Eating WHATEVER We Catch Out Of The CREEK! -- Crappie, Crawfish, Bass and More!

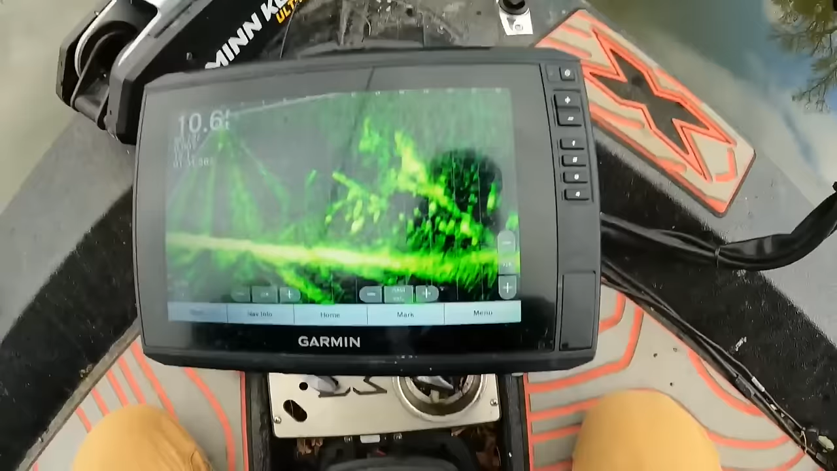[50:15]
Right here's a good shot of what we're looking at. You got our big bush and you see all those like kind of just blobs, a little round, kind of oval. Those are all the fish. They're all just sitting there.
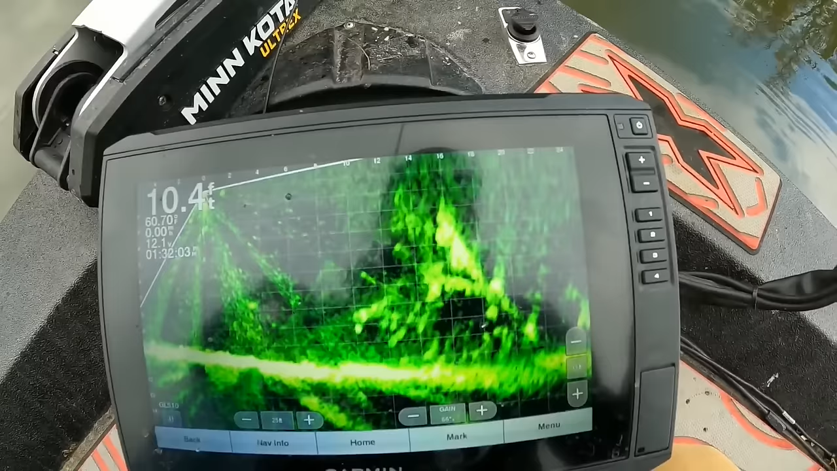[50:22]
On screen: depth 10.4 ft, water 60.7°F
They're just chilling. It's like classic crappie in a brush pile.
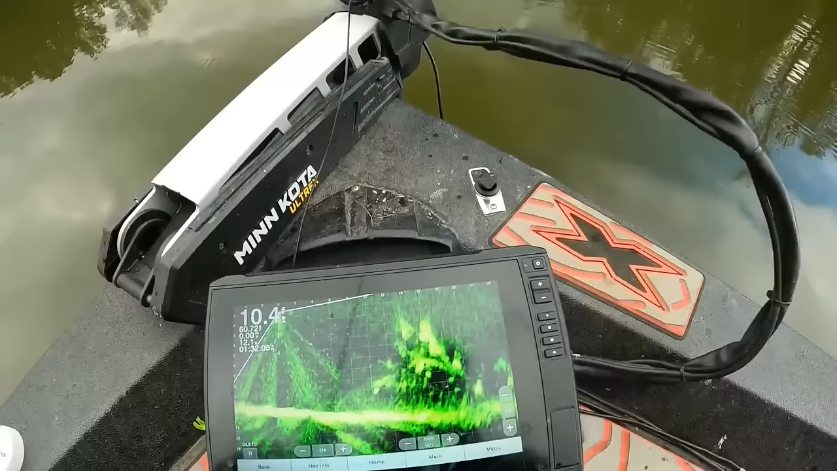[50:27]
Oh, we just almost saw one eat my jig on the screen.